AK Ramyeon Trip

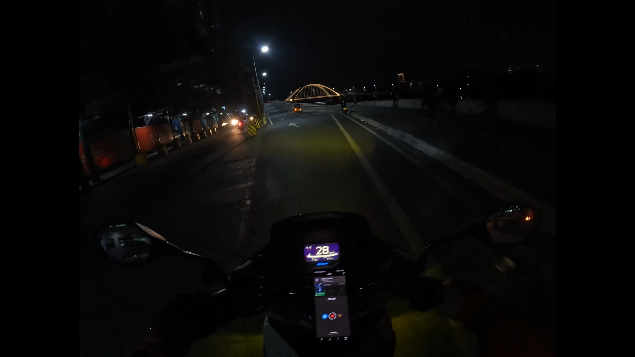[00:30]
Ganda. Ganda. Sana pwede huminto. Nakikita ko yung iba humihinto, nagpipicture eh.
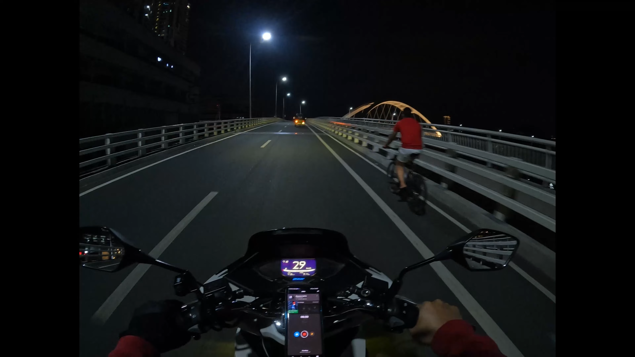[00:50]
So, sana pwede. Yeah, ang ganda. There you go. Yeah. Welcome to Binondo-Intramuros Bridge. Yeah. Ganda, daming tao. Woo. Ganda. Nice. Ganda.